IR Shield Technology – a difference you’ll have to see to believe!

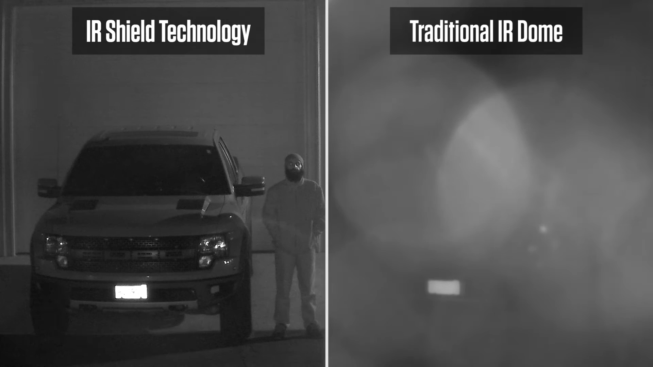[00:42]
As you can see, the IR Shield retains a clear image even when water is present on the surface of the dome.
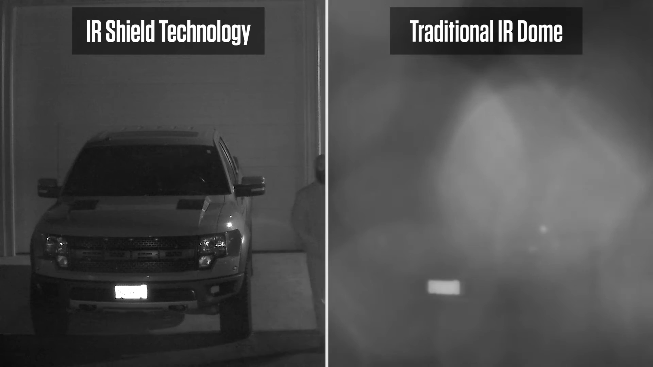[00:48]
Even the dirtiest of Vandal Domes look okay during the day, but what happens at night when the IR LEDs turn on?
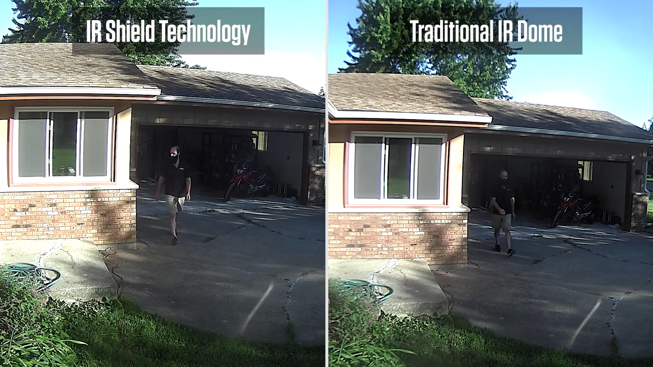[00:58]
This is what happens.
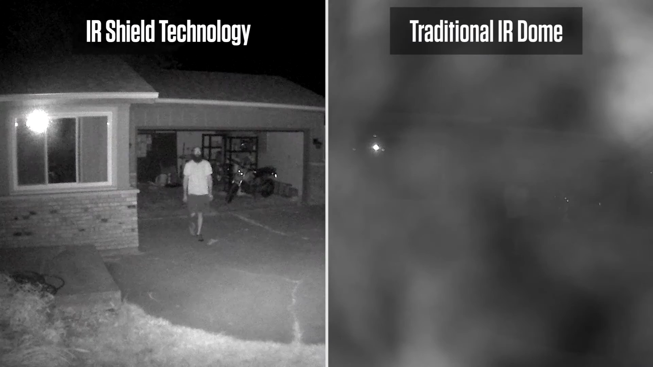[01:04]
Notice that even the dirty IR Shield Vandal Dome still retains a clear nighttime image compared to a traditional IR Dome.